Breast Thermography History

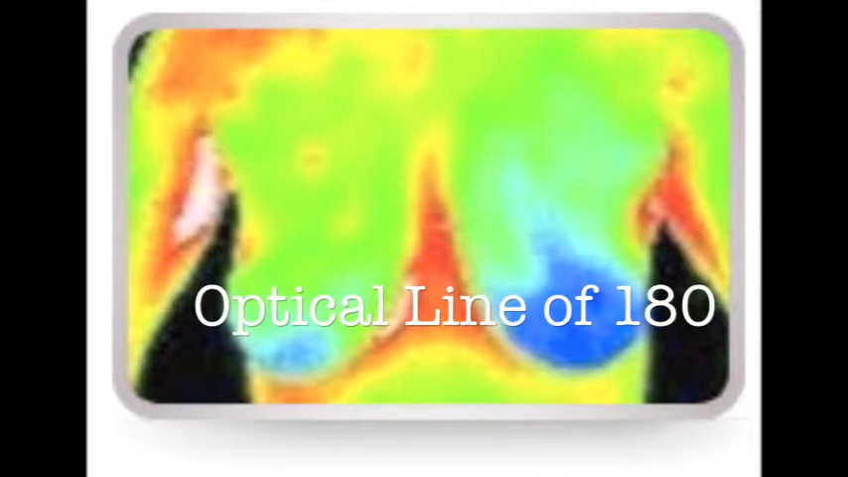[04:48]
So here are some comparative images of a low resolution camera 180 versus the optical line of 600.